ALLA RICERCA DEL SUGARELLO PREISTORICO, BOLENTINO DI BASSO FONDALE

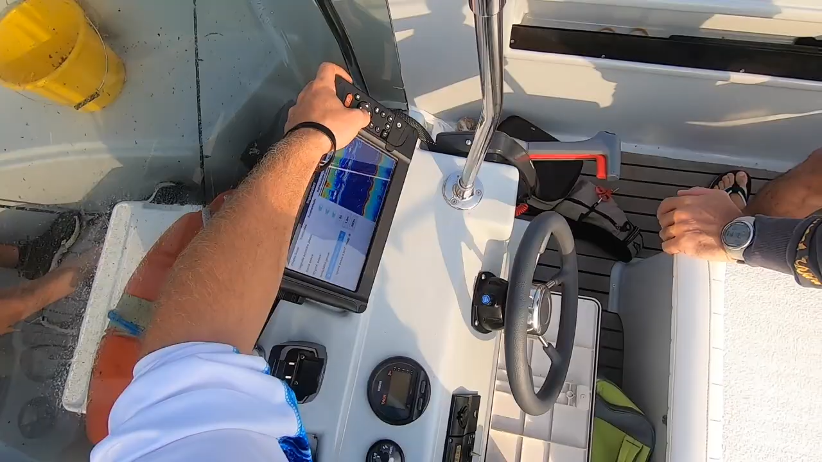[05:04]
Un po' display sonar, quindi guardare forse. No, no, ma ho... questa è la sensibilità. Però boh. Oh, vedo anche il piombo.
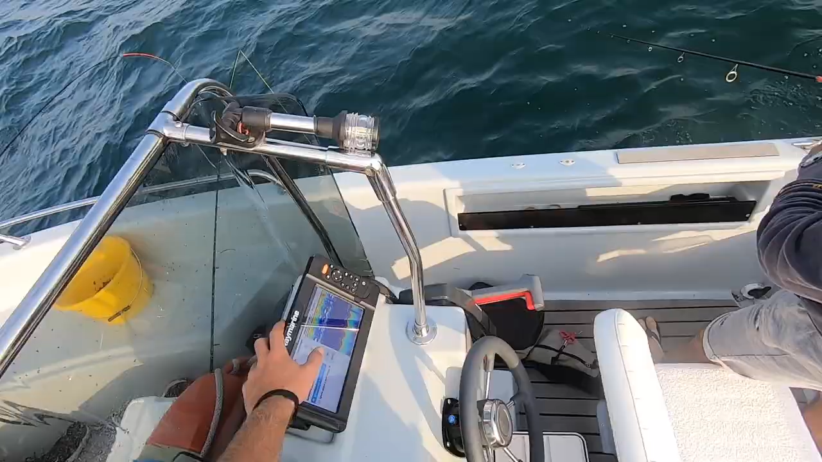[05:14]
No, ma guardate se non è né troppo sensibile. Cioè a metà. Oh, io ce l'ho.